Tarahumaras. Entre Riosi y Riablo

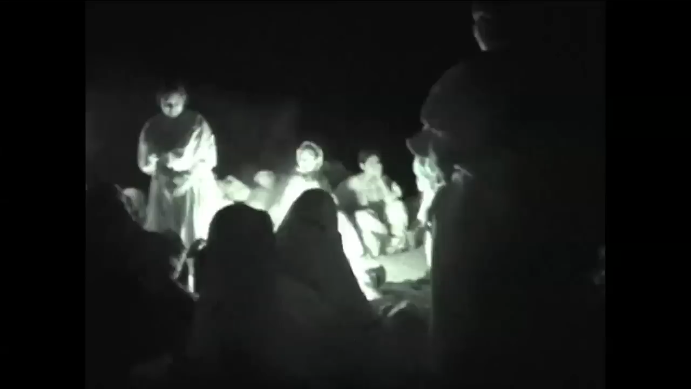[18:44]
Tal vez por ello los rarámuri hacen tantas fiestas al año, porque algo ocurre ahí, algo verdaderamente maravilloso. Es cuando solo están las deidades solares, Ryoshi. Después,
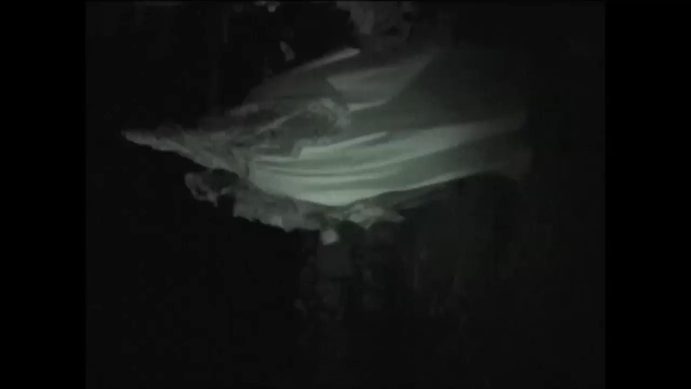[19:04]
danzan las mujeres alrededor del fuego y los hombres con el pascol y el matachín, siempre acompañados del violín y la guitarra.
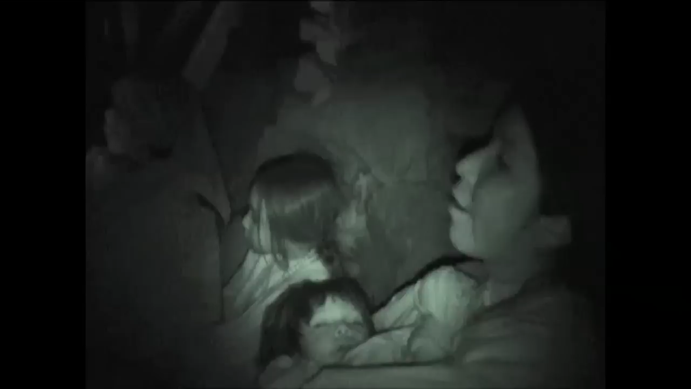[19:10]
Es cuando entra en acción Riablo,